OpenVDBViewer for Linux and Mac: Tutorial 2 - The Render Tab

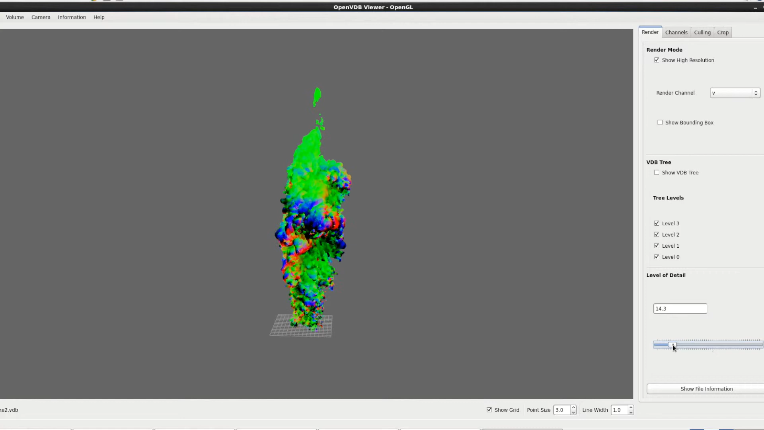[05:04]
So you can simply scale down and you can see the number of points that are actually being displayed is obviously getting less, less, less.
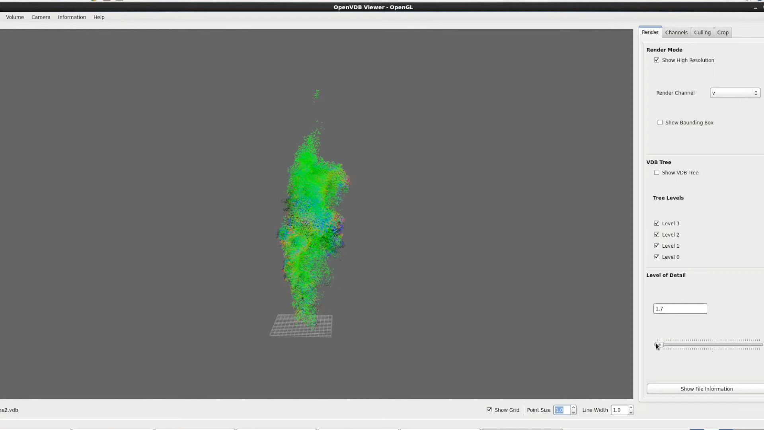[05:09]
And then as we go higher, we get a much higher resolution. So if you zoom in, we
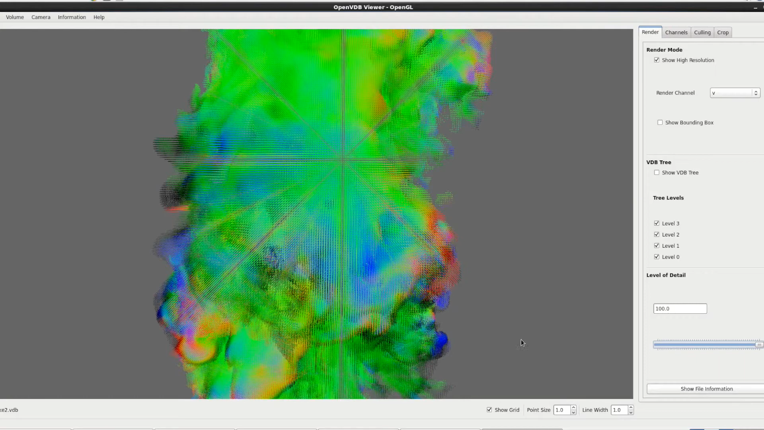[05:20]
get all that as well. Let's go back to around 50%. Obviously all of this works with the VDB tree on as well.
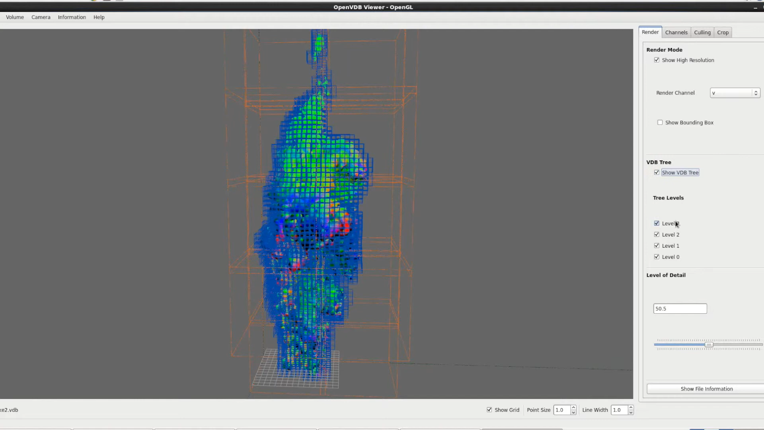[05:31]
I mean, the level detail only applies to the high resolution points.
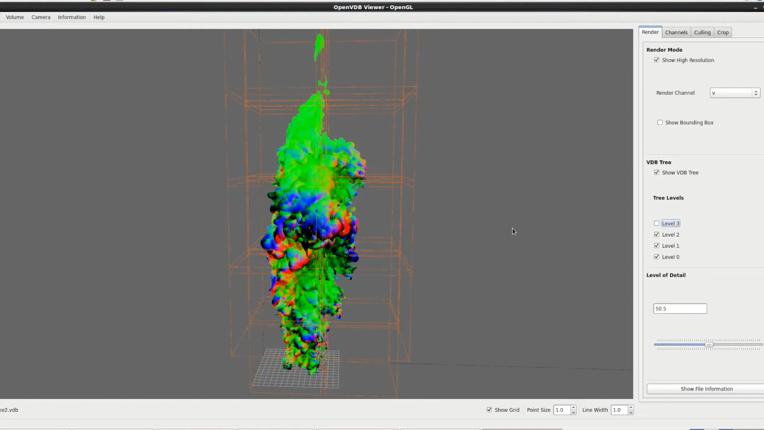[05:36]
But you can sort of, I can take that off and I can sort of see, well, these points now in this part of this level of the tree.
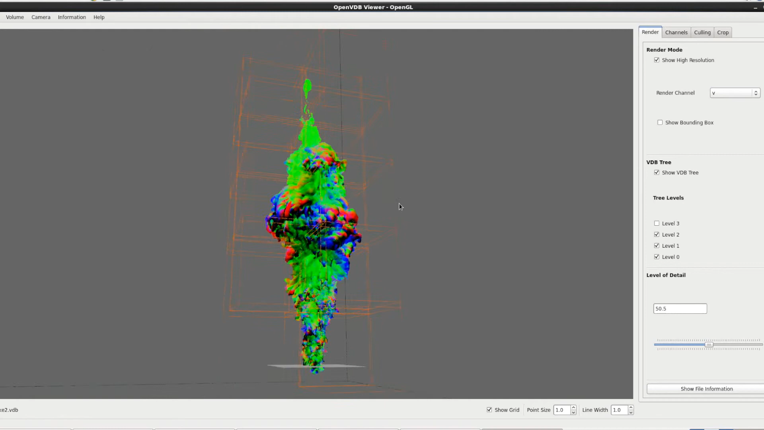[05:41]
So you can sort of if there's any erroneous data going on. The final part of the render tab, we'll just turn that back off, is this button down at the bottom.